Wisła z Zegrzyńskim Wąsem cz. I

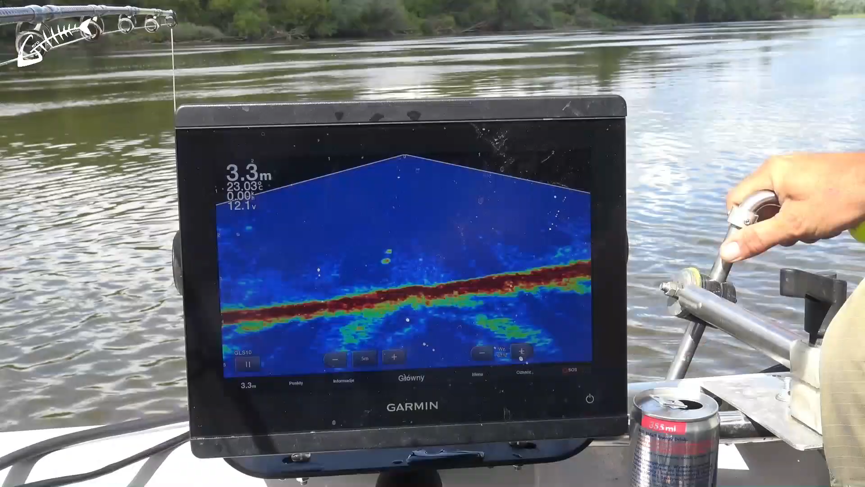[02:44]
On screen: depth 3.3 m
widzisz, to jest twoja przynęta, już wystarczy. I teraz to poustawiamy tak jak ma być, jest twoja przynęta, widzisz. I teraz patrzymy
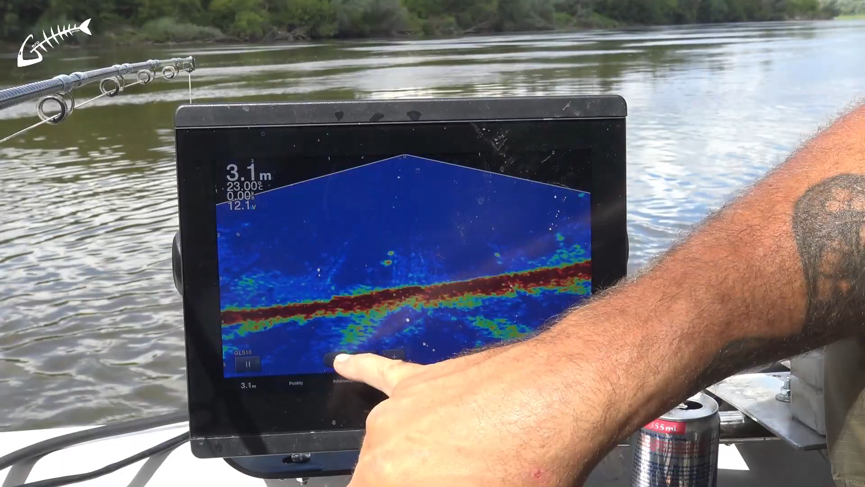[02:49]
On screen: depth 3.1 m
co się tu będzie działo, teraz przykłoczymy coś,
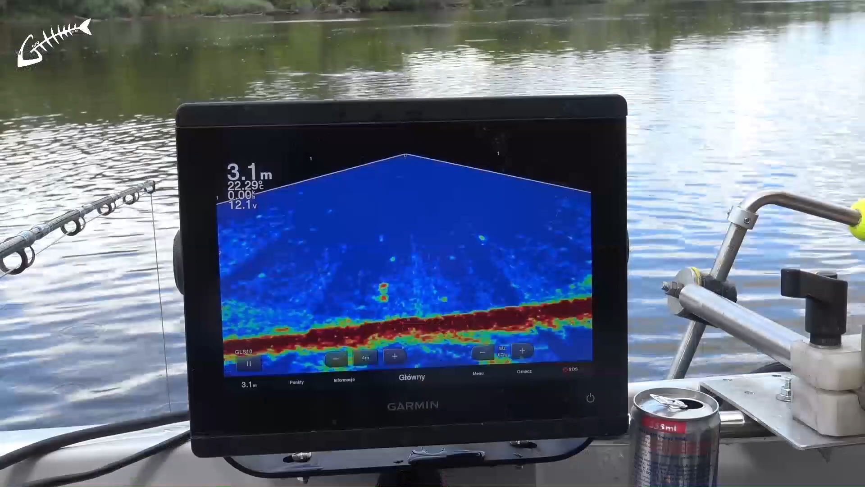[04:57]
On screen: depth 3.1 m
I na koniec jeszcze umieć kwokować, co się mi się wydaje najtrudniejsze w tym wszystkim. No kwok to jest taka rzecz,
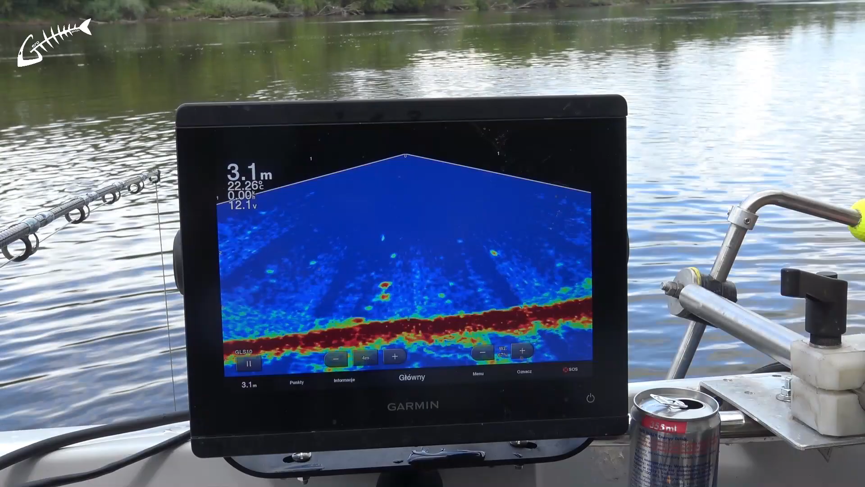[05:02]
On screen: depth 3.1 m
że raz, że musisz mieć dobrego kwoka, który kwoczy, bo nie każdy kwoczy. Druga rzecz, no trochę, co trochę się wprawy. Tak pod nie? Jakaś mała ryba, ale to nie jest sum. Jak pojawi się sum, to ci powiem. Nie, chodzi mi o ryby w ogóle, co tam możemy zaobserwować. Wiesz co? No tutaj takie na czerwono, co się wyświetla, no to są, to jest jakiś białoryk, tak? Stoimy w takim miejscu, gdzie ten białoryk się chowa przed nurtem. No i dlatego sumy tu stoją. Stoją w tych krzaczorach i dlatego one tutaj wychodzą.
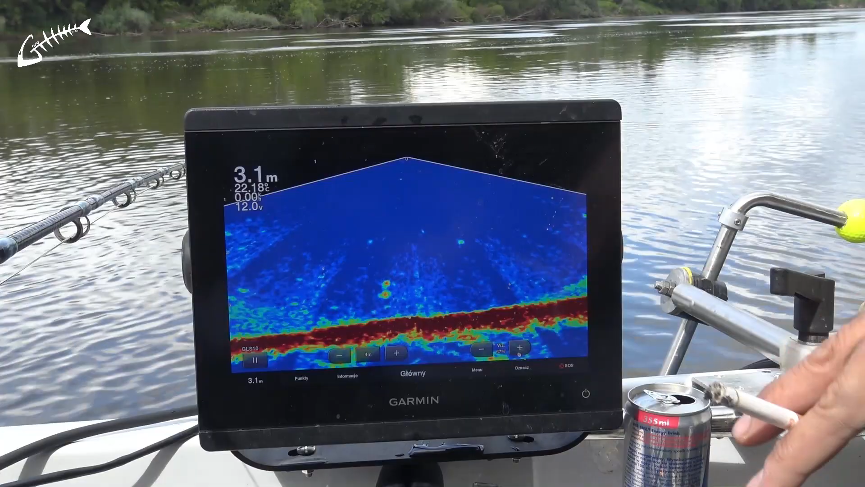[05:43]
On screen: depth 3.1 m
Popróbujemy w pierwszym miejscu, potem się przestawimy kawałeczek dalej. Spróbujemy w drugim miejscu. To jest prawdopodobnie bąbel, który się oderwał od dna, idzie, bo coś bąbluje w tym krzaku. I to są jakieś małe rybki, które... No tu jest stołówka dla sumów, dlatego to jest wybór tego miejsca. Wiesz, jak masz dobrego kwoka, to tak jak słyszysz, jestem w stanie różne dźwięki, raz mocniej, raz słabiej i kwoczyć dalej, ale to dalej ma być uniwersalny kwok, którym różne dźwięki możesz wydawać.
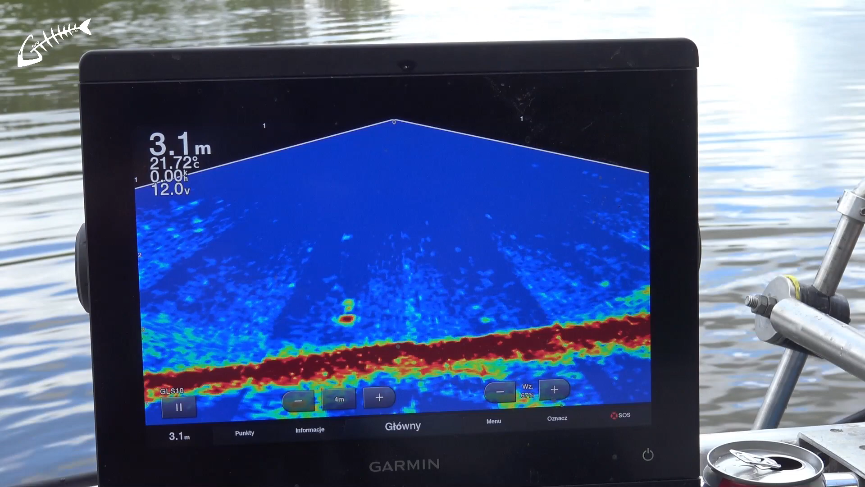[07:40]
On screen: depth 3.1 m
Nie szukam wody, wiem w którym momencie... O, idzie ryba pod mnie, widzisz? Wyszła do ciebie. Nieduży sumek, to był taki, my to szczur nazywamy, on miał tam ze 40 cm, ale się pojawił, więc coś tu się dzieje. Wychodziły mi tu piękne sumy, jeszcze w niedzielę byłem tutaj z gościem, miałem gościa na łódce, dostaliśmy tu i bez kwoczenia wyszła taka piękna dwuja, podeszła do niego, no niestety, no podeszła do rosówek, obróciła się parę razy i popłynęła sobie. Niecodziennie się takie ryby łapie, poza tym ten sezon znowu jest jakiś dziwny, ciężko z rybami.
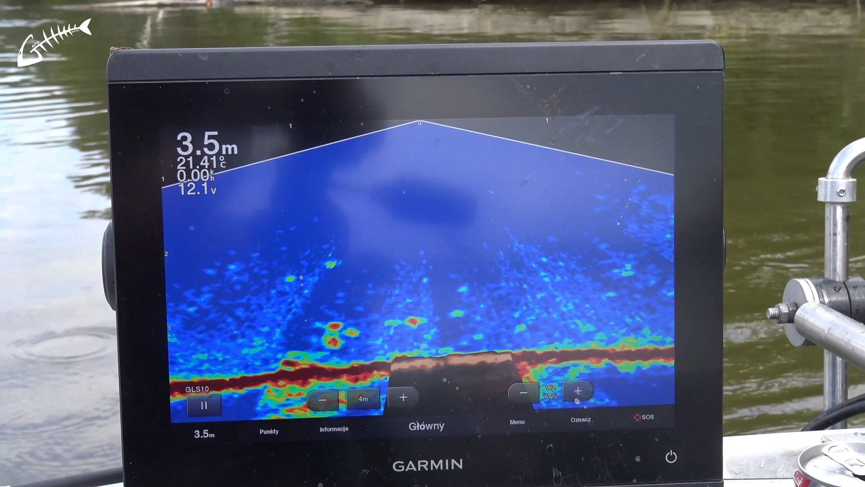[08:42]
On screen: depth 3.5 m
opuść się trochę niżej, skowrotka się opuść. To jest to samo, jakbyś montował sobie zwykły przetwornik i jest ryba i to ładna rybka. Widzisz? Wygląda jak sum. No, wyszła. Nawet te zarysy takie mamy. Tak. Wyszła, no nie była. Ale ty możesz mniej więcej teraz określić, z której strony łodzi on był, czy to... Z tamtej strony wyszedł. Aha. No. Jest ryba. Tutaj.
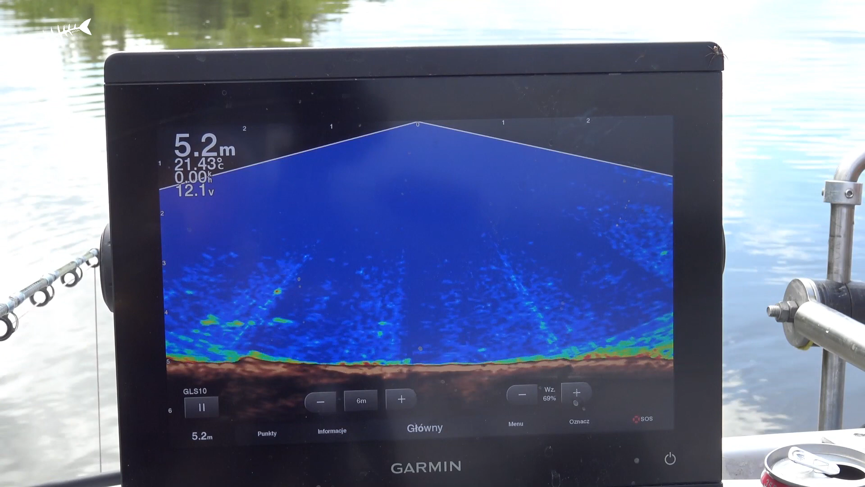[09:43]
On screen: depth 5.2 m, water 21.43°C
Akurat mi w tablet słońce świeci. Widzisz, to jest gałąź tego drzewa, które jest tam. Na takiej odległości to widać po prostu.
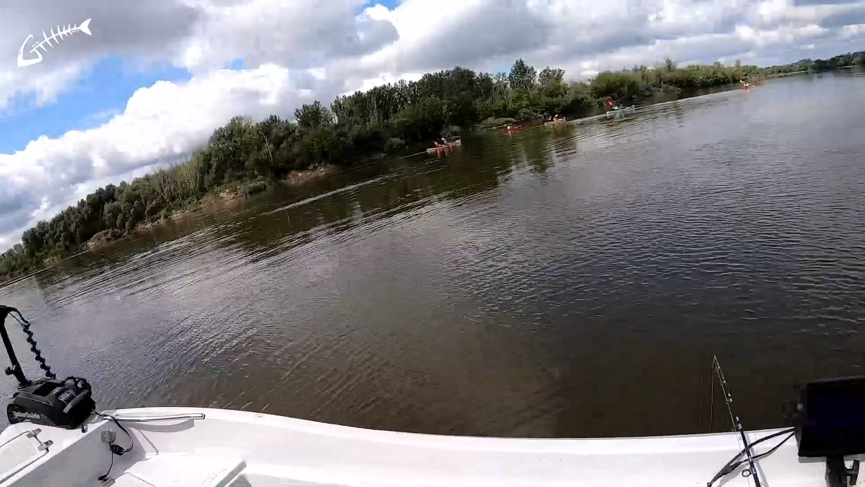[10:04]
to już jest ryba ładna. Trochę do góry.
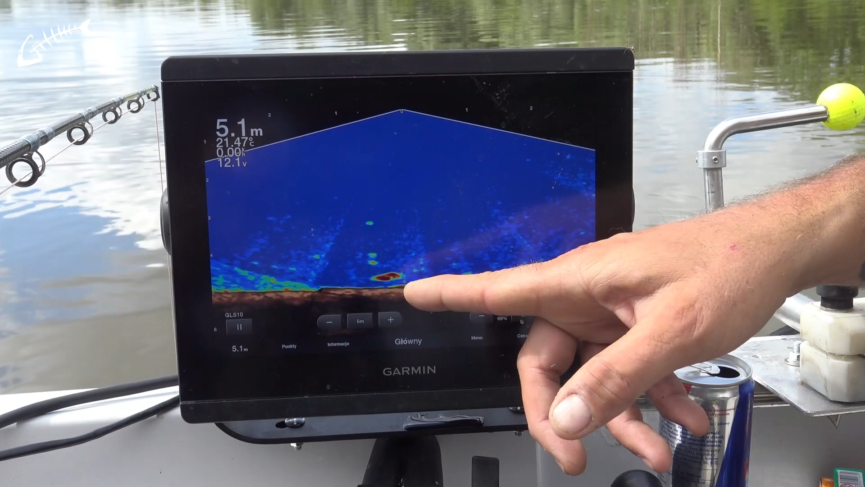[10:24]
On screen: depth 5.1 m
Uciek. Tu idzie następna. Podejdzie, podejdzie. Widzisz, jak się nagle zaczęły ryby pojawiać? Dobra, opuść się z kołowrotka, spróbujemy trochę niżej.
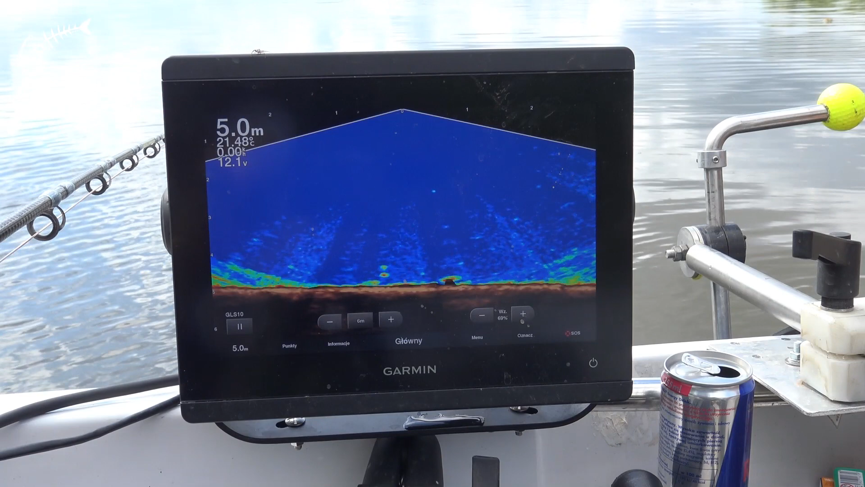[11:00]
On screen: depth 5.0 m
Zainteresowany? Rozpka, następny idzie. Baruch, jak ma na Szczękowski.
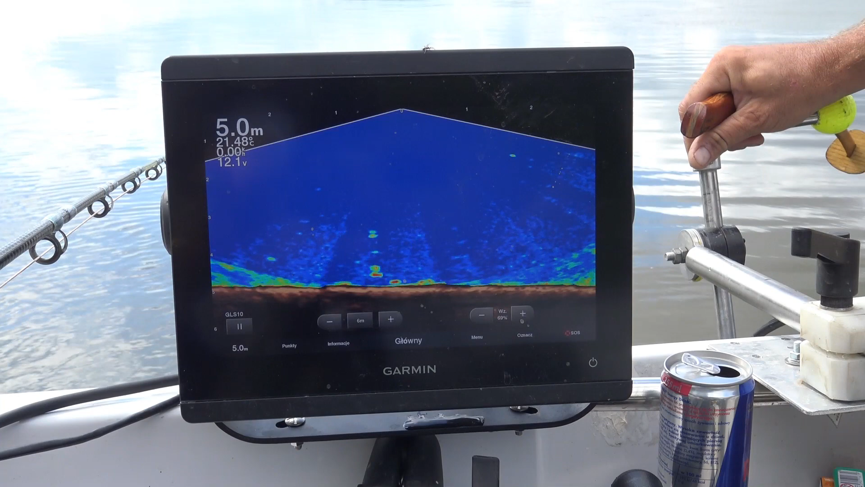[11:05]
On screen: depth 5.0 m
Wstaje. Powiem ci, że widziałem na różnych filmach reklamę Garmina, Panoptixa, jak to funkcjonuje, jak to działa. Natomiast im dłużej się w to patrzy, jeszcze wiesz, jak ty tym operujesz, coś pokazujesz, to powiem ci szczerze, że to nie, no, oglądanie jest samego świata podwodnego. Oczywiście w odniesieniu do przynęty, bo jak masz przynętę, to jakby wiesz mniej więcej,